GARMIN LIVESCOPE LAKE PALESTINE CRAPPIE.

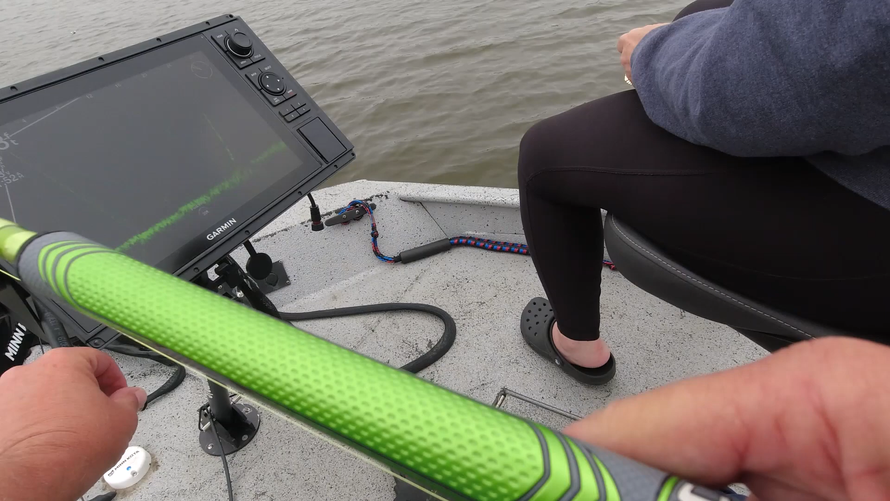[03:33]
Just a ball of bait fish. There may be one down there. Let me check him out.
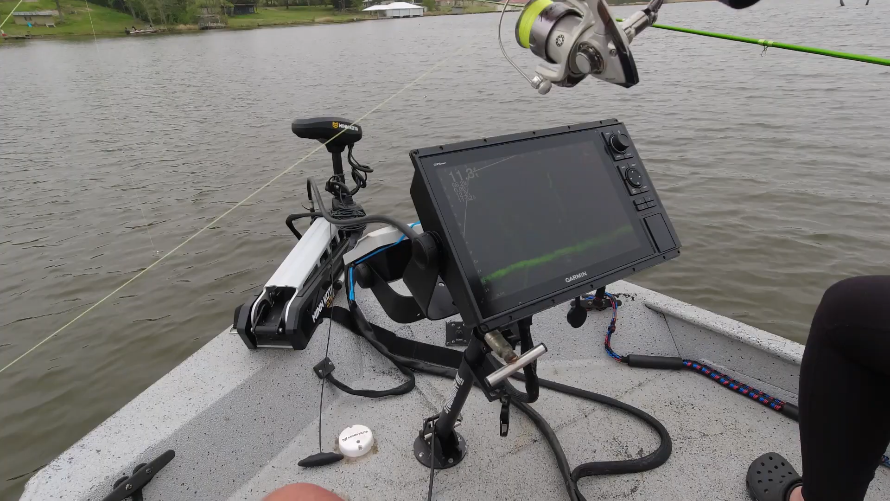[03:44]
There he is. There was one hiding down there.
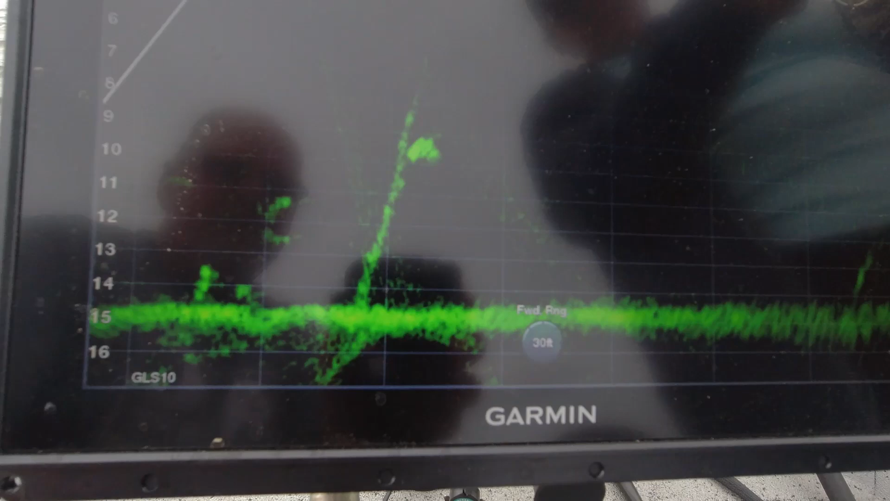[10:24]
Alright. Let it swing back to the boat. Pick it up just a little bit. Pick it up. Alright, let it swing back to the boat. Drop it down just a little. Bring it up just a little. Alright, let it swing right by him. Get him.
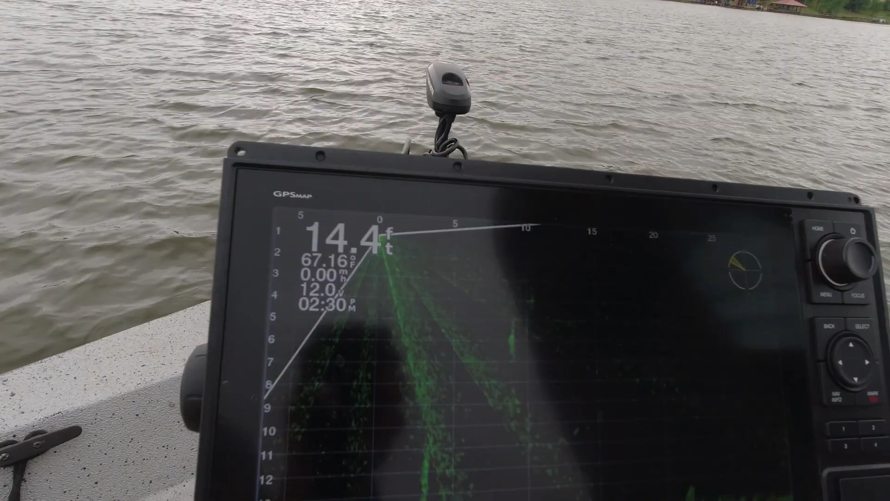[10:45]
On screen: depth 14.4 ft
Oh, that's a gar.
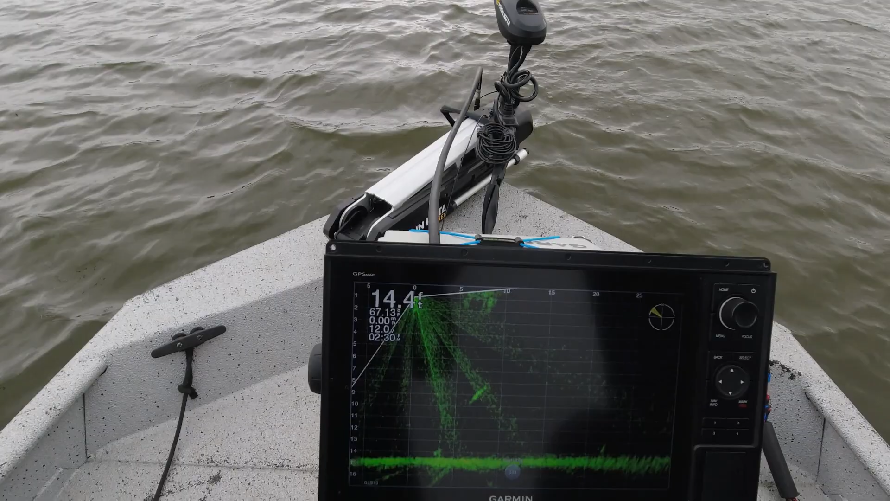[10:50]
I didn't think that was a catfish, but
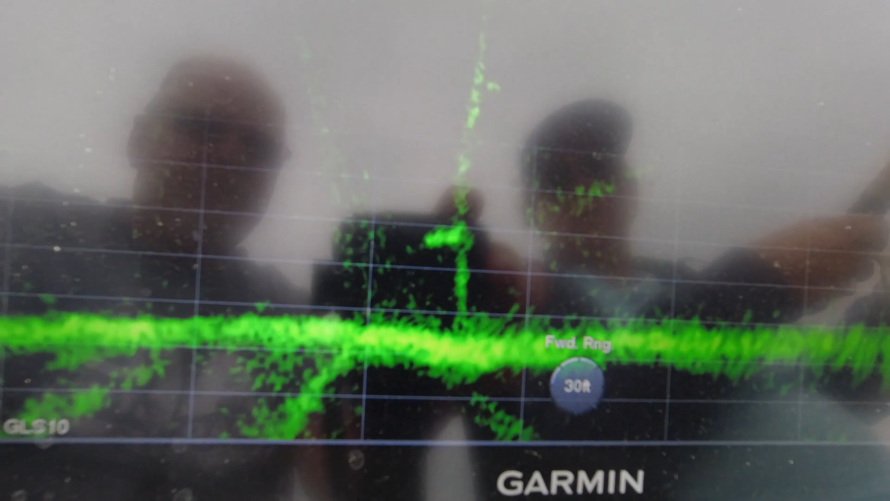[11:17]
there. All right, stop. Let it swing back to the tree.
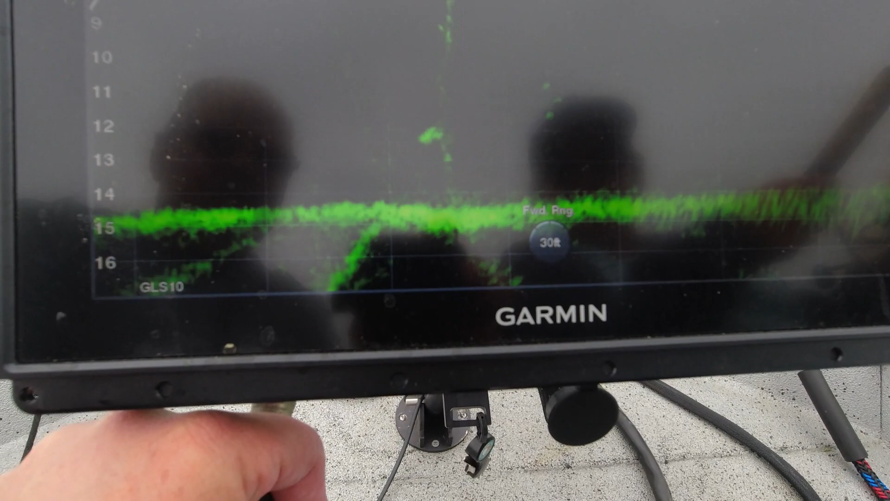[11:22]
Pick it up just a little. All right, he's fixed to come right by. Pick it up a little. All right, drop it down right there. All right, here he comes.